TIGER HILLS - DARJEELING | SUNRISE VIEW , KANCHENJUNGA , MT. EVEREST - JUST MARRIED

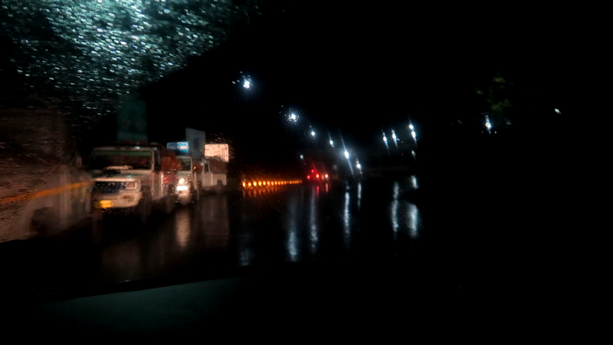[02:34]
हम दार्जिलिंग में एंटर जस्ट किए, वो बोर्ड क्रॉस हो गया और अब टोल आ चुका है. अब हम ये टोल क्रॉस करेंगे दार्जिलिंग का.
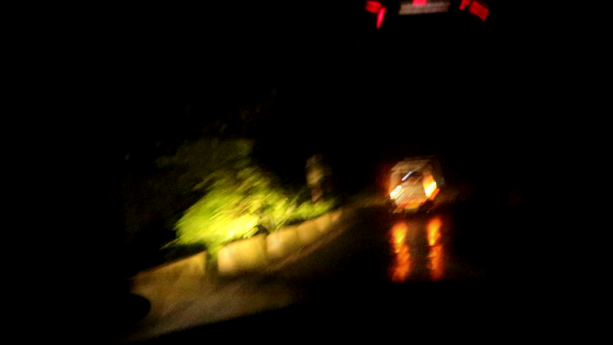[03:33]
अभी मैंने DSLR ऑन किया है और प्रॉपर रोड आपको दिखाई दे रहा है. और अभी बज रहे हैं 3 और मैप के अकॉर्डिंग 2 घंटा लगेगा ऑलमोस्ट पहुंचने में.
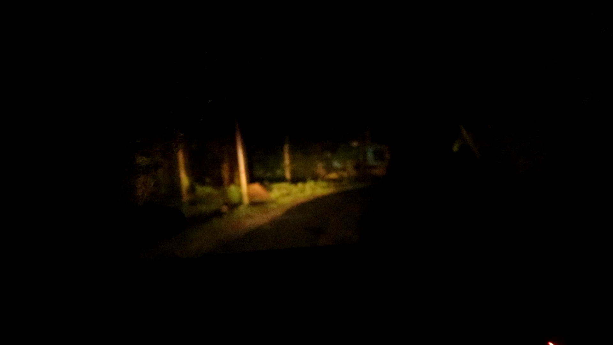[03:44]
तो हम देखते हैं कि हम रोडवे कितना कम टाइम में कवर कर सके क्योंकि हम सनराइज मिस नहीं कर सकते.
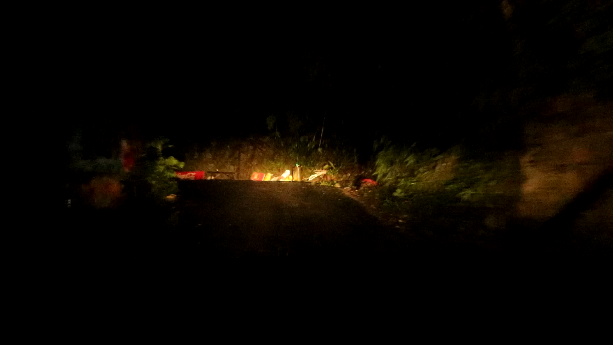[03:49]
गाइस हम आपको एक बात बताना भूल गए कि अभी बारिश हो रहा है बहुत ज्यादा.
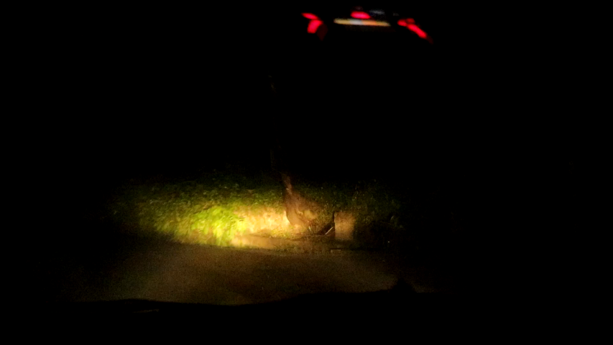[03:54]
सो इट इज हाईली पॉसिबल कि हमें सनराइज ना दिखे, लेकिन फिर भी वो मॉर्निंग में पहुंच के कुछ तो व्यू दिखेगा. तो जो भी दिखेगा हम उसे एंजॉय करेंगे. सो गाइस ये करस्यांग सिटी है,
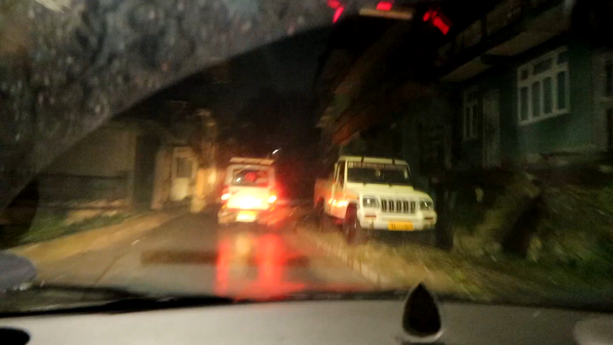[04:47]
आप देख सकते हो हमारे तरफ मतलब दोनों साइड में घर वगैरह है तो बहुत ही अच्छा लग रहा है.
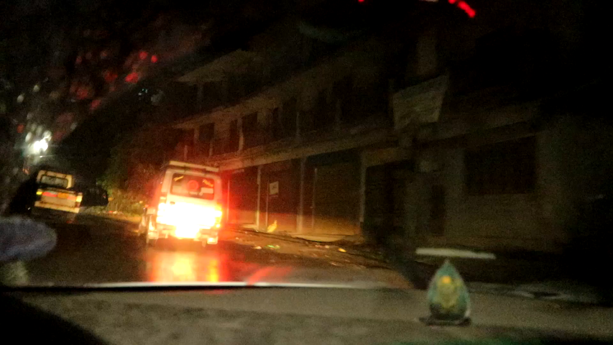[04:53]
एंड आई जस्ट कैन नॉट एक्सप्लेन यू द ब्यूटी आई एम वॉचिंग आउटसाइड. और आप मेरे आवाज की तेजी से समझ पा रहे होंगे कि कितना ज्यादा खूबसूरत है ये व्यू. बहुत बहुत ज्यादा खूबसूरत है गाइज।
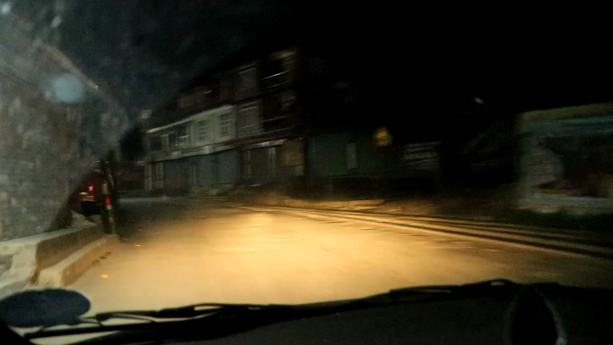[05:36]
स्टेशन दिखा तो ठीक है, और नहीं दिखा तो भी ठीक है, क्योंकि हम जा रहे हैं टाइगर हिल्स देखने।
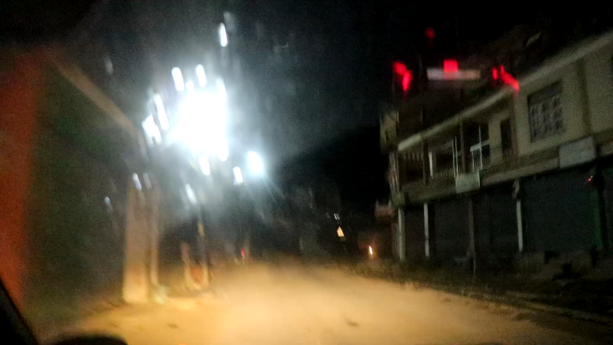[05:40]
सो गाइस यहाँ से हमें यू टर्न लेना है,
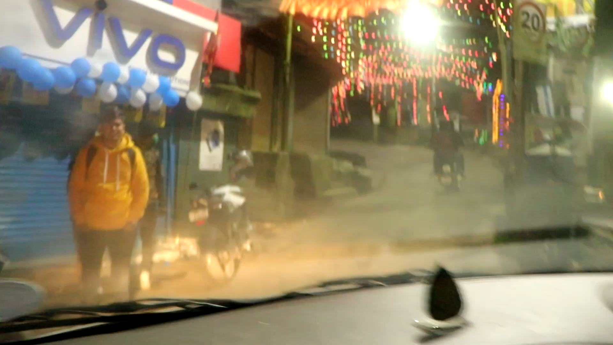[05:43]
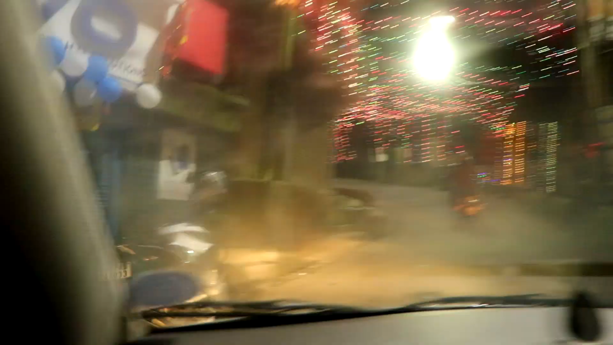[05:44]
और यहाँ पे बहुत सारे बाइकर्स है और बहुत लोग आए हुए हैं। So we are feeling crazy, और अब टाइगर हिल ज्यादा दूर नहीं है,
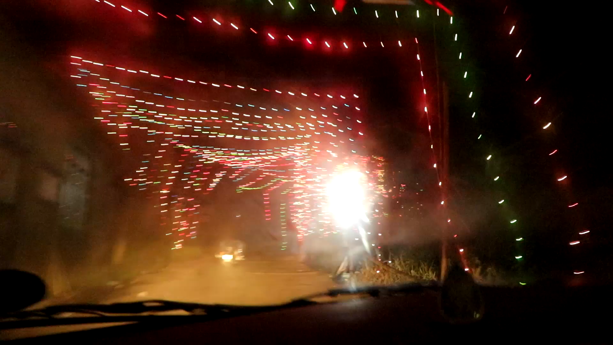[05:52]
और अभी टाइम हो रहा है 4:15।